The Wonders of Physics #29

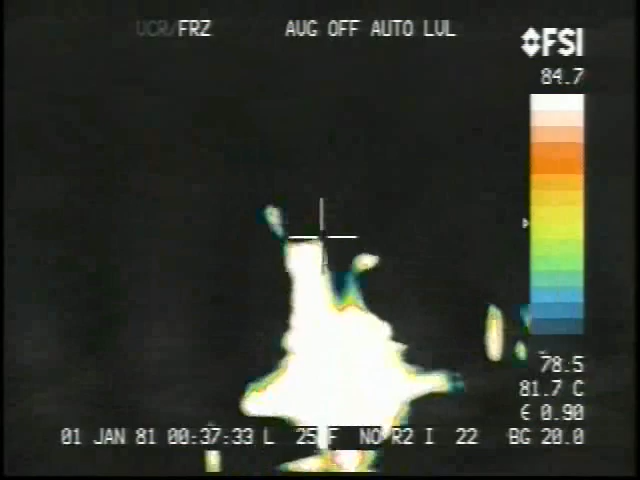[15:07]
On screen: spot 81.7°C
And then the heat traveling up the tube, there's hot water all in the tube there.
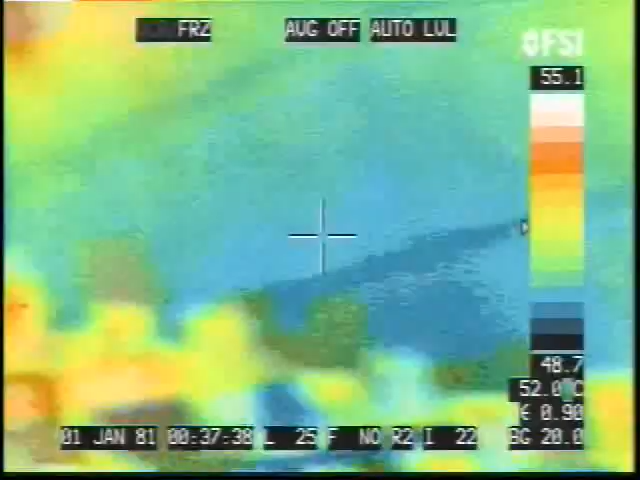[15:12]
On screen: spot 52.0°C
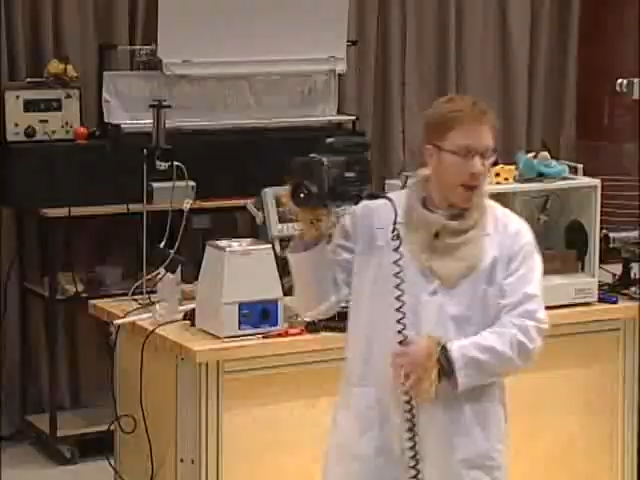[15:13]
But, we're going to take a look at these fish tanks. And actually, what I'm going to do is I'm going to shut off these lights so that they don't wash out my picture.
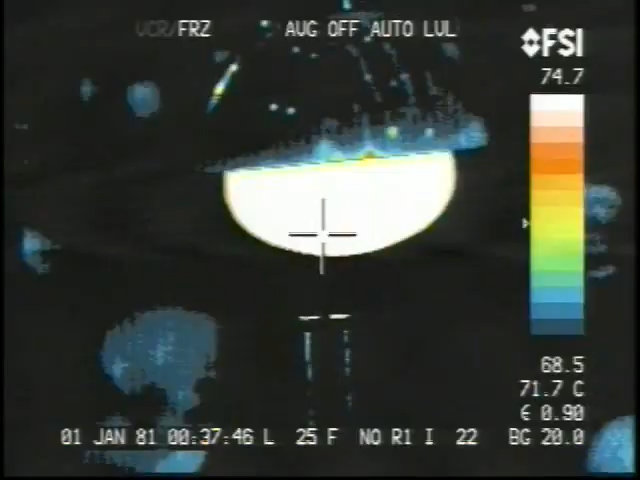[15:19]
On screen: spot 71.7°C
But you can see if I look at the light, even though the light is off, it's still glowing because it's very hot.
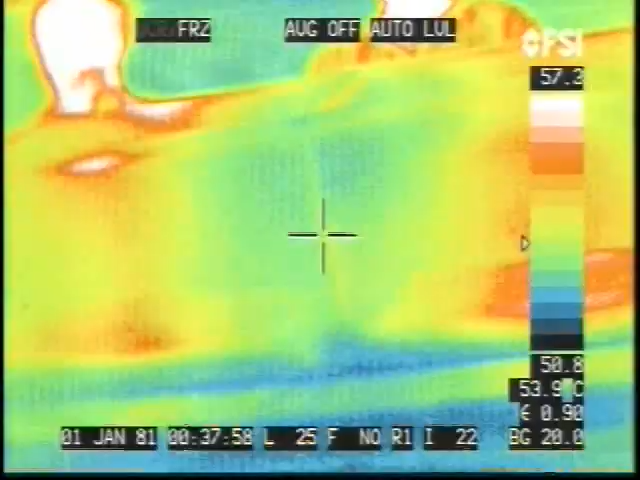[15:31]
On screen: spot 53.9°C
Now, since I'm facing the other way from you, the one on the right is the one with the sulfur hexafluoride. And you can see the red spot on the bottom there on the cloth. It has a much larger red spot than the one that had air in it.
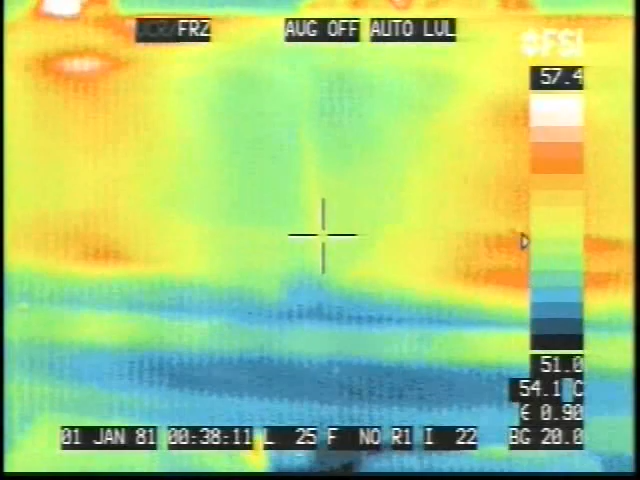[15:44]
On screen: spot 54.1°C
Red is, red and white are the hottest colors in this image. So, the one with the sulfur hexafluoride, we can see after a few minutes, has already gotten quite a bit hotter.